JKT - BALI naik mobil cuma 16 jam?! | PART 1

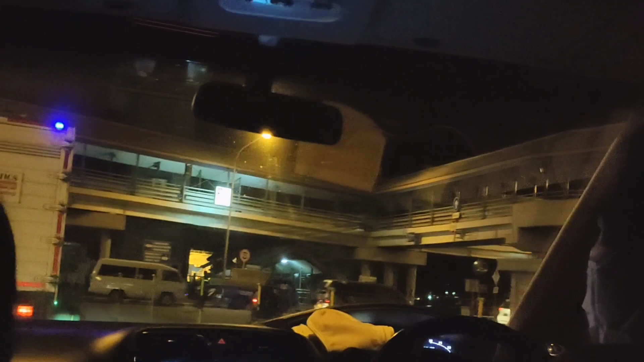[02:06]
Mobil akan diarahkan untuk masuk ke Kapal Ferry
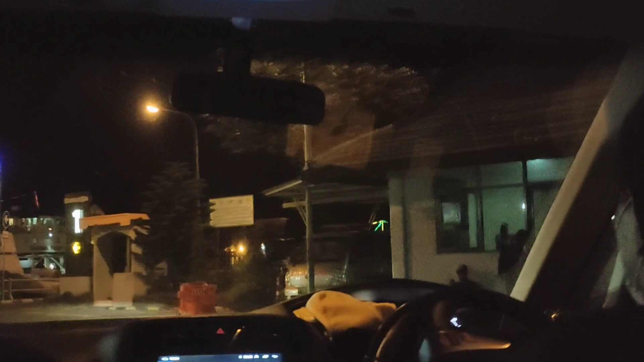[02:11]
Pas banget nih, di sebelah kanan sudah terlihat Kapal Ferry yang siap ditumpangi